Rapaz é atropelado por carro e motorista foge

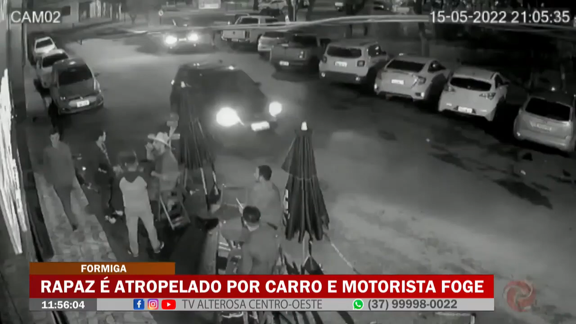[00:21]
Muitas pessoas estão em mesas do lado de fora do bar. Um carro branco passa e o rapaz começa a atravessar a rua sem olhar para o outro lado. O jovem de 28 anos é atingido em cheio pelo alde preto e é jogado a vários metros. Os clientes do bar se desesperam e correm para ajudar. Segundo o SAMU, o rapaz estava consciente e foi levado para Santa Casa com suspeita de fratura, mas não corria risco de morrer.